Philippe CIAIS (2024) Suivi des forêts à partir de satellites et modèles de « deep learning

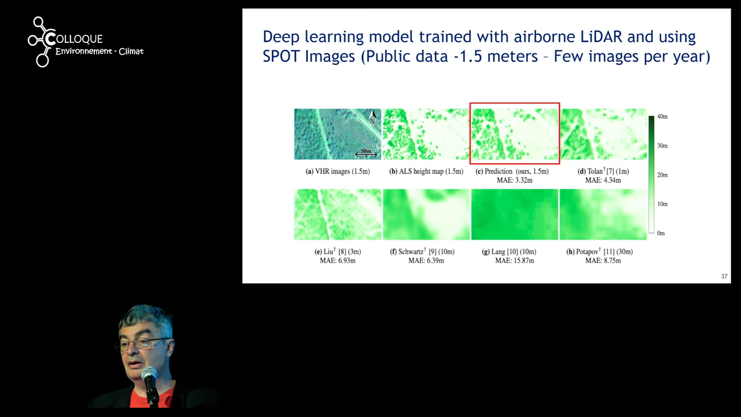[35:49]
aussi bien que celle qu'on peut faire ça c'est planète c'est plus flou ça c'est ce qu'on avait c'était ce qu'on faisait de mieux il y a 3 mois maintenant ça y est c'est déjà dépassé c'est la carte de Martin Schwartz à 10 mètres de résolution
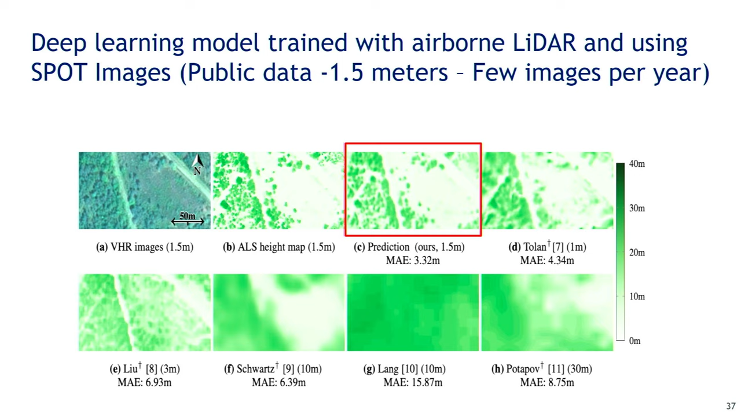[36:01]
et puis après ça c'est des cartes globales où finalement on ne voit pas du tout ce qui se passe et l'intérêt d'utiliser données spots
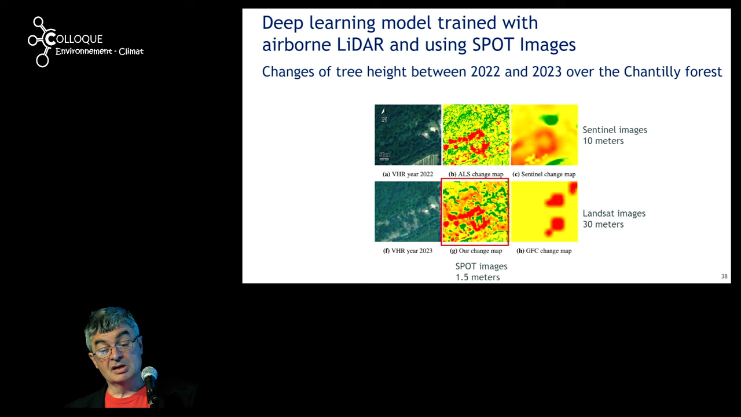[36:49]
on utilise évidemment paille donnée de changement LIDAR avec notre modèle basé sur l'imagerie spot on voit quand même qu'il y a une très bonne correspondance si vous êtes à 10 mètres vous avez quand même quelque chose mais c'est beaucoup plus flou et puis ce que font les produits globaux comme l'ANSAT à 30 mètres ça n'a plus rien à voir avec la réalité